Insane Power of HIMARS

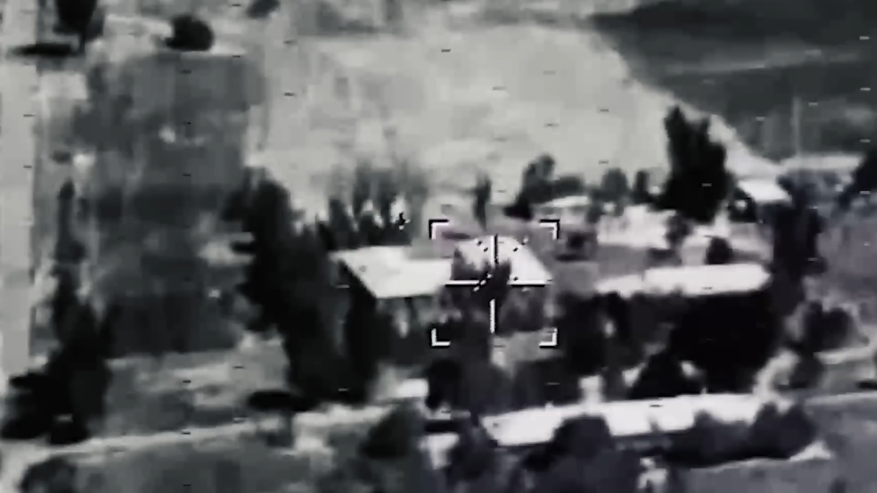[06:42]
that the russian army claims filmed the destruction of one high mars
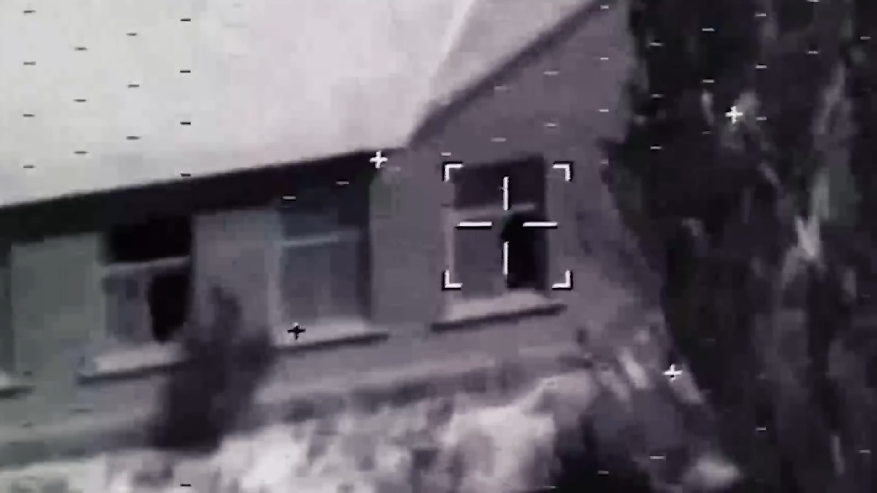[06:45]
but it was destroyed only because the russians were able to track down their storage sites but the destruction of russian headquarters